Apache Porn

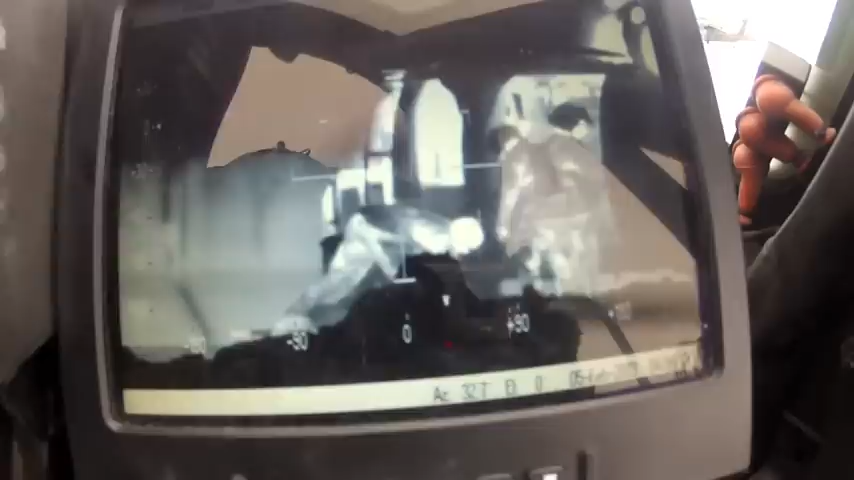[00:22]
Sweet. Are you no guts away?
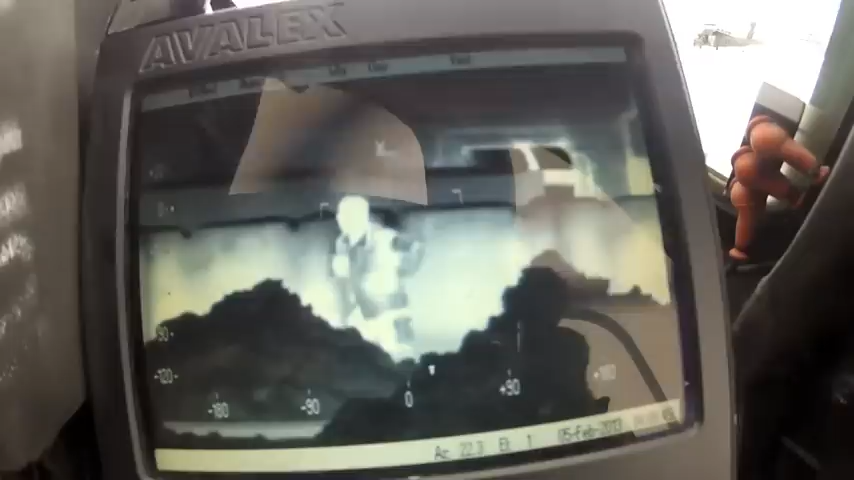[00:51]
He looks suspicious, engage. Engaging with 9mm rockets. 9mm rockets. Whatever they are. I don't know.
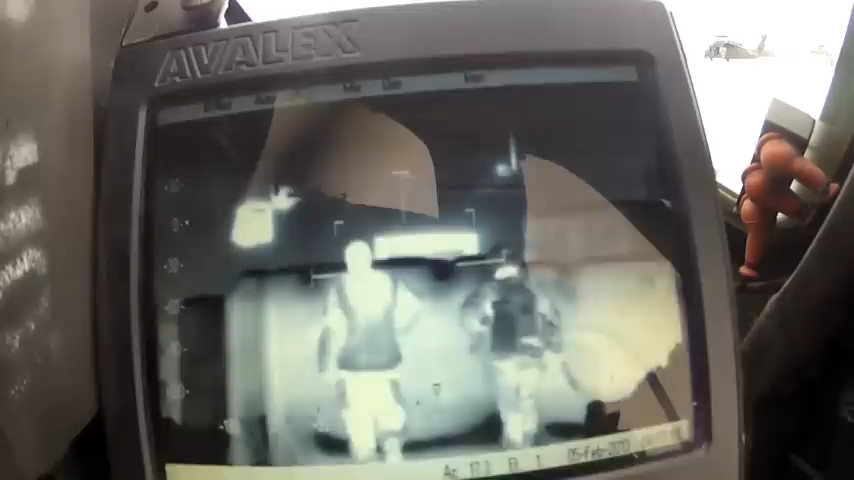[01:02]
2.75 rockets. That's like a fucking bottle rocket. 9mm rockets. They keep missing.